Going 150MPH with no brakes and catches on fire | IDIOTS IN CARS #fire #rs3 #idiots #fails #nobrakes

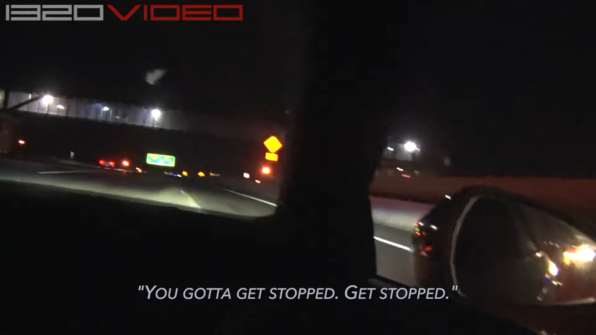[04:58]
Stop. Can you stop faster? Yeah, but I can't stop yet. No?
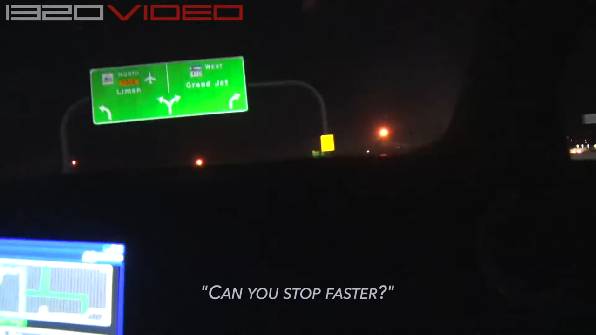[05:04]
No bridge.
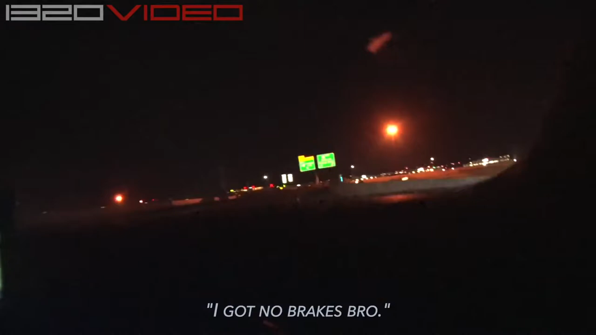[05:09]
Oh, okay. We have some fire. We need to...
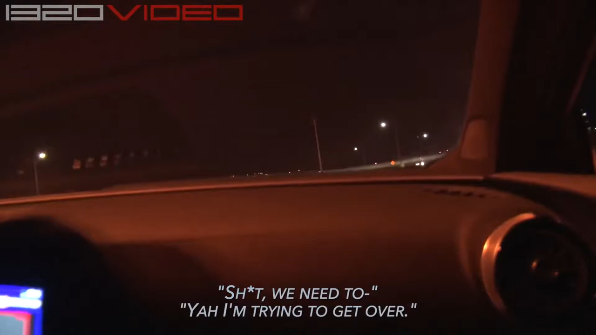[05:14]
Yeah, I'm trying to get over. You have an e-brake? Yeah, just let me get to a good spot. Use an e-brake.
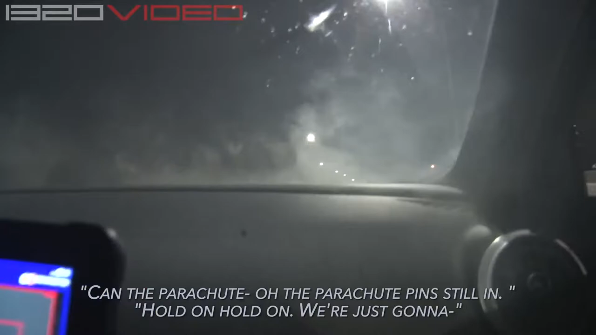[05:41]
No, the parachute pin's still in. Oh, we're gonna coast right here. Get ready to go. How are we gonna get out?
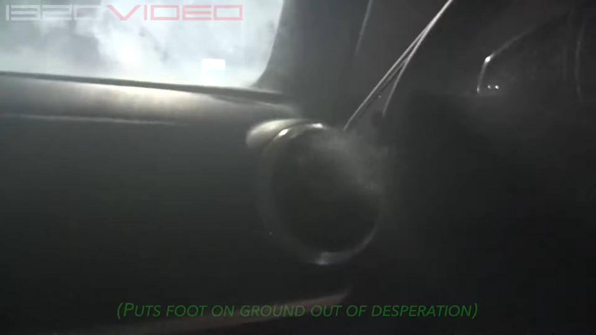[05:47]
The foot's not gonna do that.
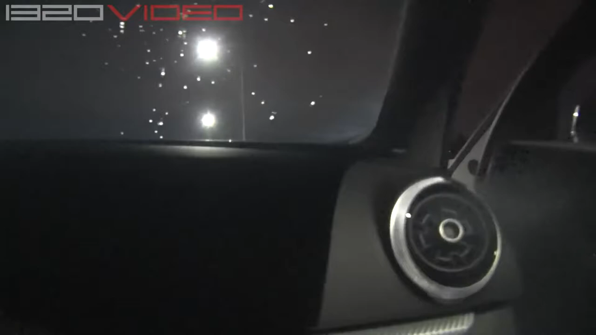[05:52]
Oh my god. Hold on, I don't wanna put you into the water. I know. Just hold up.
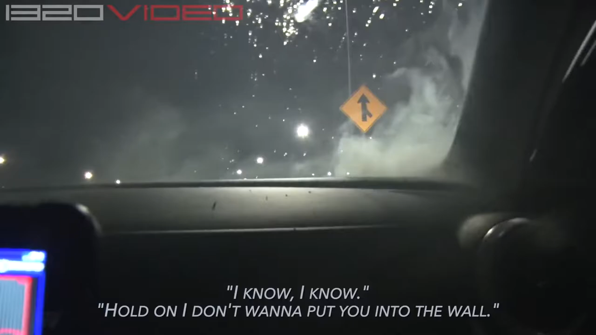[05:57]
Alright. Right here's good. I got no brakes, bro!
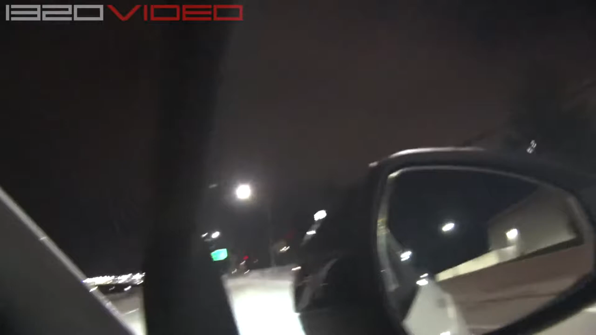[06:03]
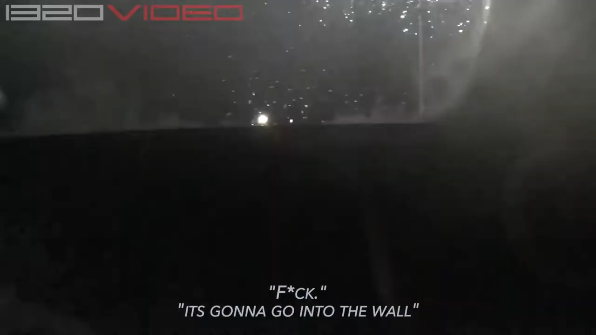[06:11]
Real quick.
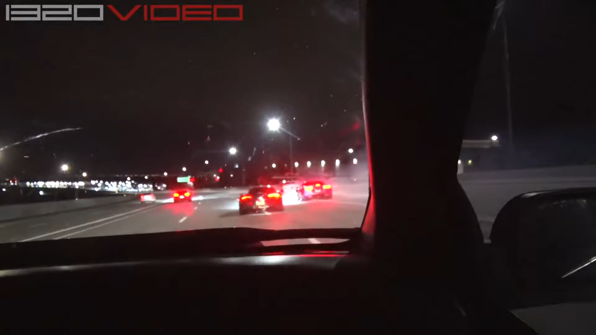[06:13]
I don't think I can, dude. It's gonna go into the wall. Oh, it's done. Oh, it's on fire! Oh, he's fire! Tell him! Oh, yeah, I got a fire extinguisher. Yeah, the white Audi.